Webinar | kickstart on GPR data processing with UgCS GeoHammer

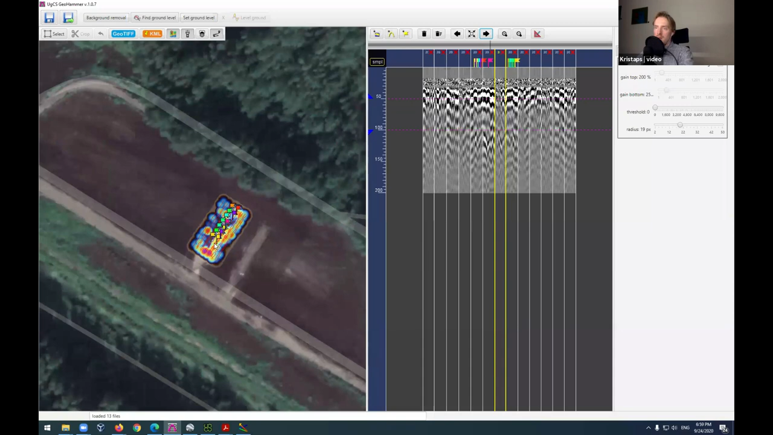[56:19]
this is our test polygon which we have made and already here well the flags flags are already placed but you know we can still do the uh analysis on them let's do the background removal let's bring this down a bit i
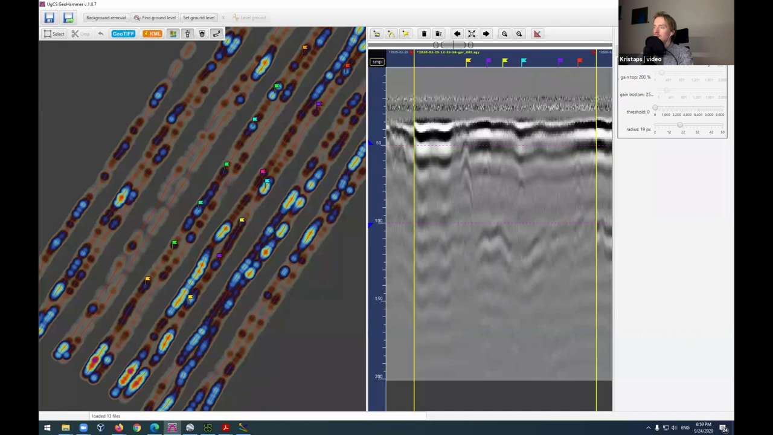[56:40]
think probably some parts of this data have might have been already cut away but let's see maybe if we expand it like so oh yeah so here you can actually see where the flags have been placed so all these targets these are essentially uh what would resemble a landmine so like i said 15 to 30 centimeters uh both plastic and metallic targets detecting uh plastic might be a bit hard for the gpr in some cases uh so detecting metal is a bit easier but still you know depending on the surface area it can be done